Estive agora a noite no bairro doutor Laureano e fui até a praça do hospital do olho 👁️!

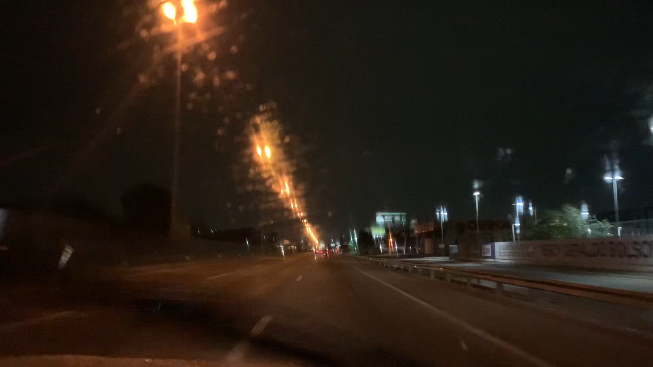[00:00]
Fala pessoal, um beijo no coração, nossa, nós estamos viajando mesmo por Duque de Caxias, hein? Hoje, terça-feira, dia 31 do mês, com esse limpador trabalhando sem parar aí do parabrisa, eu quero convidar a todos vocês a fazerem um tour comigo até o bairro do Doutor Laureano, eu não vou rodar todo o bairro do Laureano,
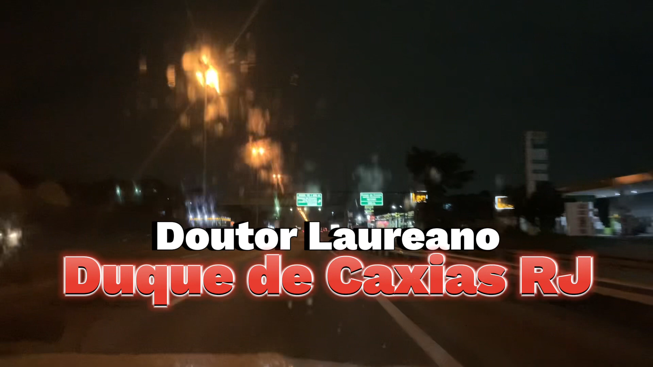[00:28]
eu só vou lá até a praça, tá bom? Então venha comigo, Doutor Laureano, Vila São Luís, pra você que me acompanha aí da Bélgica, dos Estados Unidos, da Alemanha, e até aqui mesmo de outros estados brasileiros, do Ceará, de Fortaleza, de São Paulo, das cidades vizinhas,
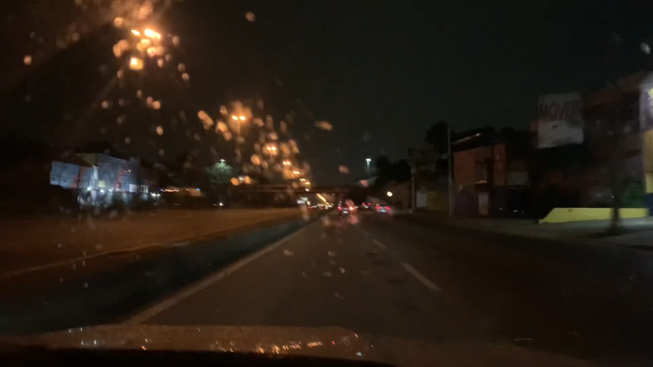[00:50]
venham comigo conhecer um pouquinho da cidade de Duque de Caxias. Essa aqui é a rodovia Washington Luís, BR-040,
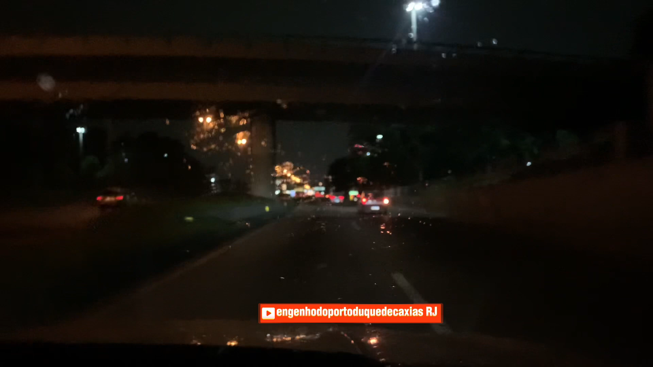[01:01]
é exatamente onde nós estamos localizados, no quilômetro 119, nesse momento. Caramba, arrasei com as informações agora. Então, nós vamos agora entrar no bairro do Doutor Laureano, por aqui, na entrada que nós chamamos do Carrefour. Então, é essa a
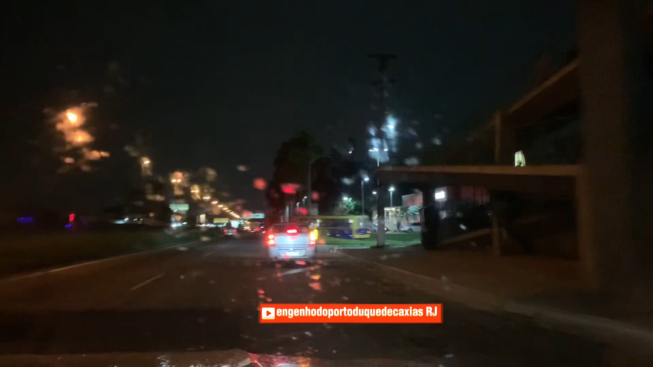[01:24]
entrada que nós iremos fazer agora. Vocês podem observar ali o Habibis,
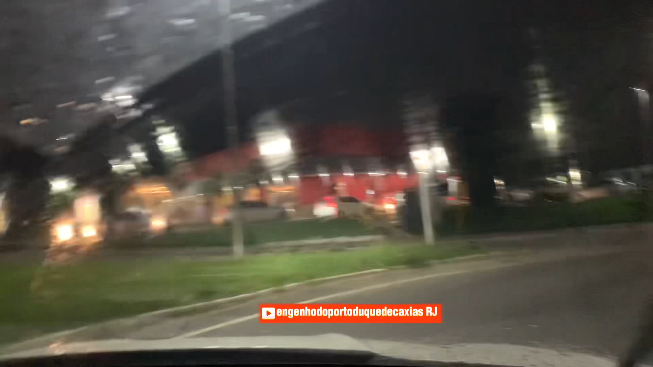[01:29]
talvez as imagens não correspondam muito bem, porque está chovendo um pouquinho e o vidro fica um pouco embaçado, né, gente?
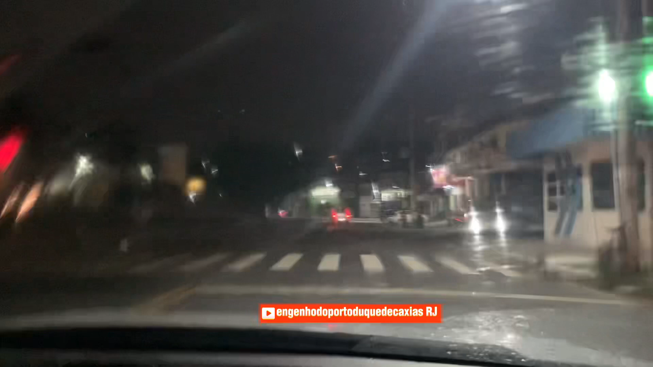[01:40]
Então, nós estamos agora em direção ao bairro da Laureano, aqui já parou um pouco a chuva,
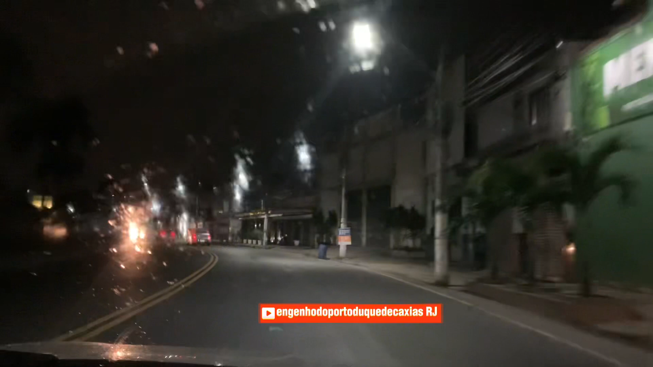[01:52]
hoje eu estou acompanhado da minha digníssima esposa, Sayonara, que em breve iremos estar produzindo um conteúdo maneiro aí para a gastronomia, é, em breve. Então, boa noite aí, amor. Olá, pessoal, boa noite. Bem, se eu não estiver enganado, você pode me corrigir, essa aqui é a Rua Expedicionário... Não, não, né? Qual o nome dessa rua aqui? Aqui no Geraújo, Expedicionário aqui no Geraújo. Aqui no Geraújo, amor, aqui no Geraújo, é lá na 5 de maio. Ah, é? Então, aqui é o José Amaro, né, não? Não sei, vamos descobrir.
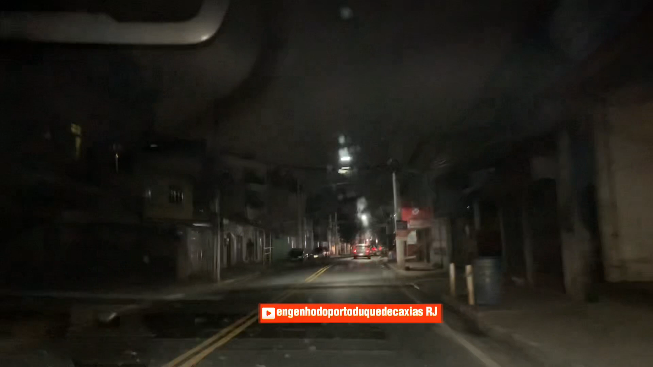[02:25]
Vamos descobrir que rua é essa andando mais um pouquinho. Esqueci. E aí nós vamos caminhando e vamos conversando um pouquinho. E vocês vão observando aí o nome da rua. Vocês sabem, se a gente errar o nome da rua, pessoal, vem pegar a gente, né?
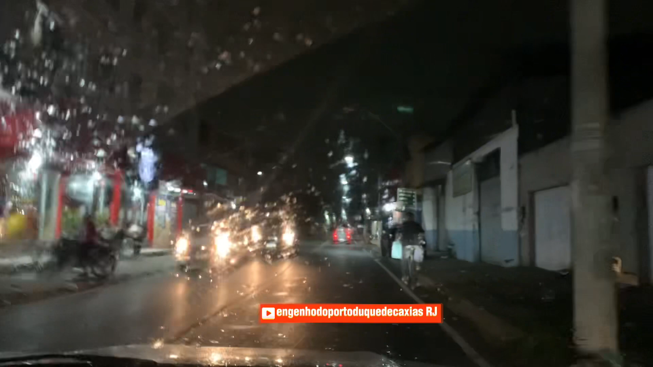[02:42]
Eu ia entrar por aqui, não sei se eu faço, eu vou entrar por aqui, né, velho, pra ir com o Laureano.
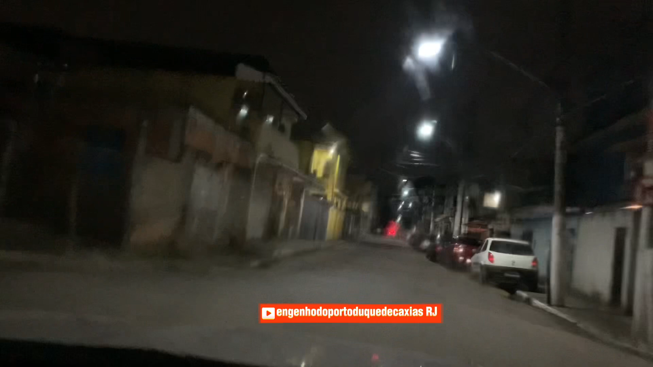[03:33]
Mas nós vamos continuar reto aqui, fazendo o percurso do ônibus 21 de abril. O ônibus 21 de abril passa por aqui também. Lá na frente ele tem a subida da Igreja São Jorge.